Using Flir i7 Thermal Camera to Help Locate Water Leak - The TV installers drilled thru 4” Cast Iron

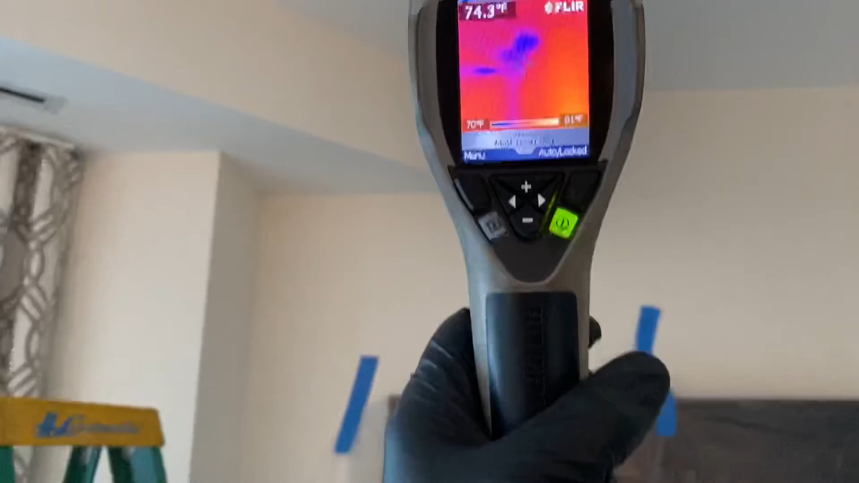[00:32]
On screen: spot 74.3°F
the extent of this damage from water so as you can see we have some spots there goes along the wall down here
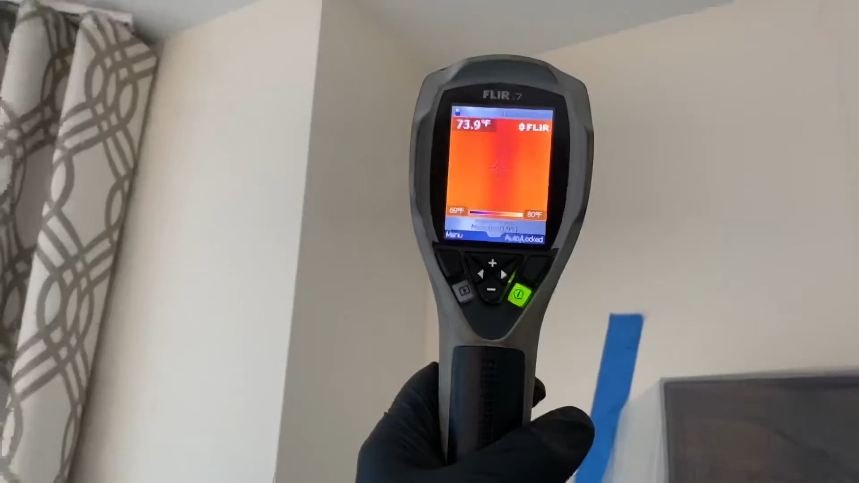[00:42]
On screen: spot 73.9°F
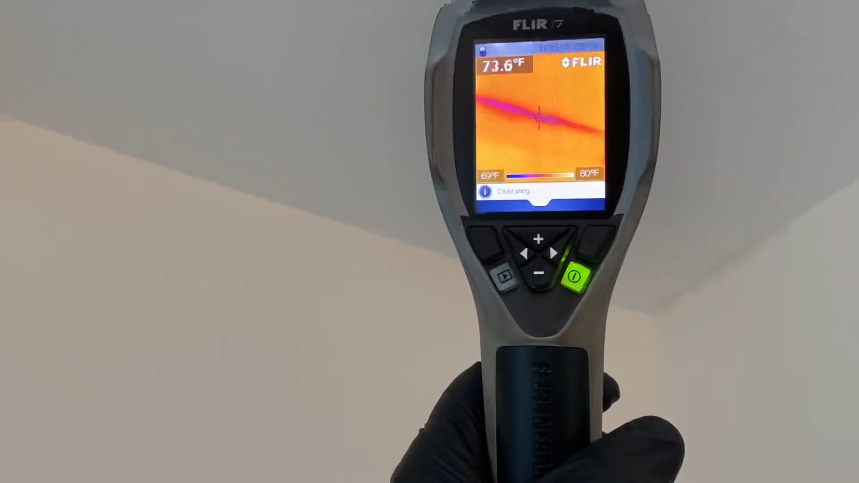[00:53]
On screen: spot 73.6°F, scale top 80°F, scale bottom 69°F
more there and there as well
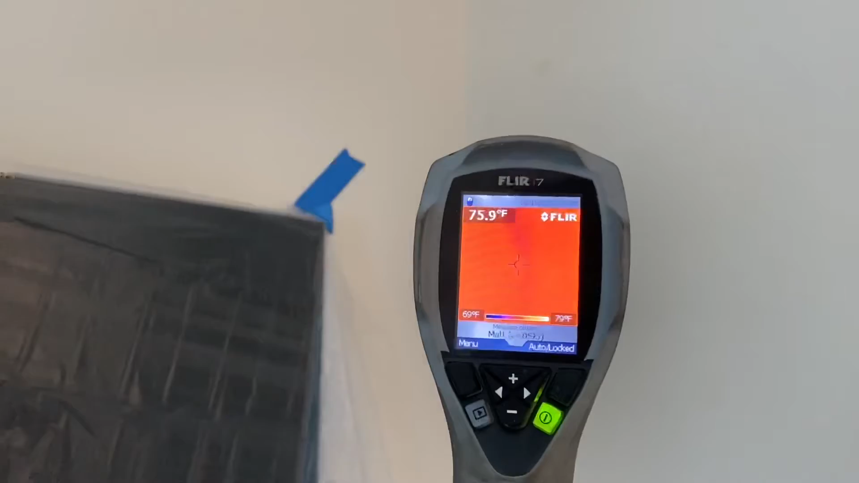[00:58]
On screen: spot 75.9°F, scale top 79°F, scale bottom 69°F
so we're going to make an exploratory hall i'm going to probably go in that